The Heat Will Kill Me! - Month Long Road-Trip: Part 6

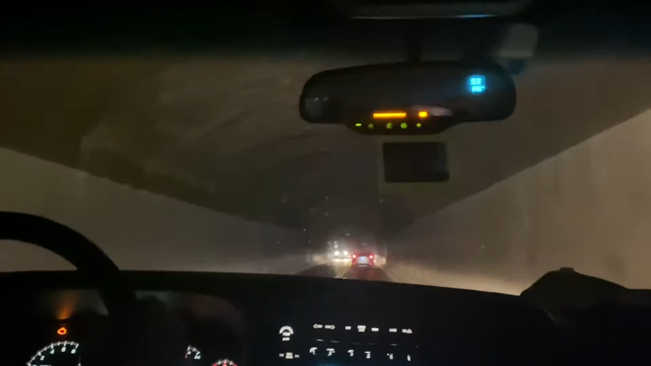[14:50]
It's so much darker than it's showing up in my video. This is supposed to be one way. Why are they letting cars in? It's not one way. There's a literal line in the road. I don't recall them letting another, like, second lane. It's not the end of the tunnel. It's a secret window.